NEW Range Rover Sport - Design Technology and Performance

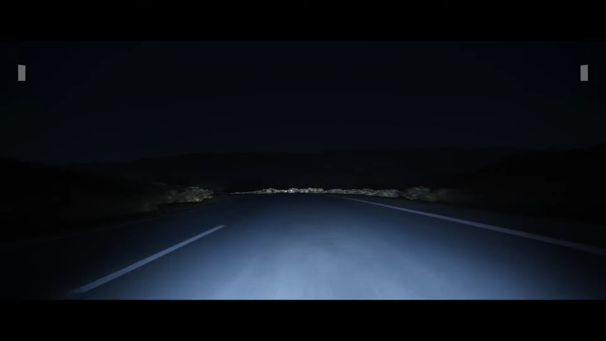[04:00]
the all-new pixel LED headlights produce a beam made up of 144 LEDs that respond to multiple light sources